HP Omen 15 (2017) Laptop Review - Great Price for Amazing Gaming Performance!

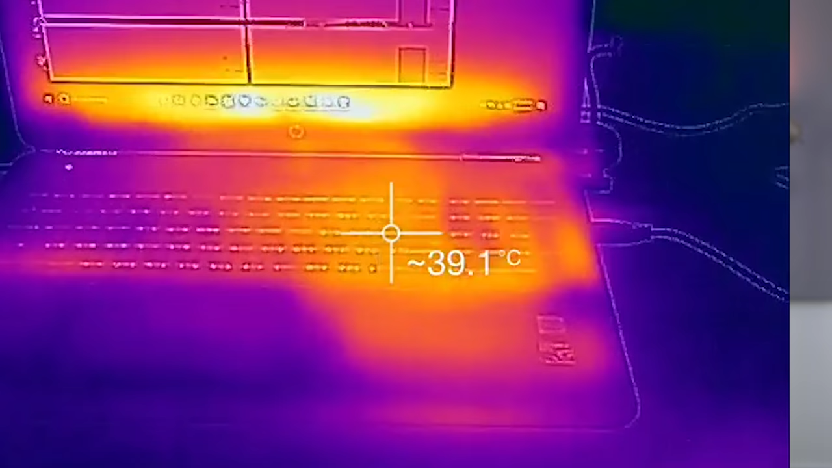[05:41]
On screen: spot 39.1°C
Under a full torture test the OMEN did extremely well managing heat. The back of the laptop got really hot hitting temps of 50 degrees Celsius or 120 degrees Fahrenheit. But this was the vents that only got that hot. The area where the CPU was located stayed relatively cool at 38 degrees Celsius or 100 degrees Fahrenheit which is much better than some of the other gaming laptops I've tested recently.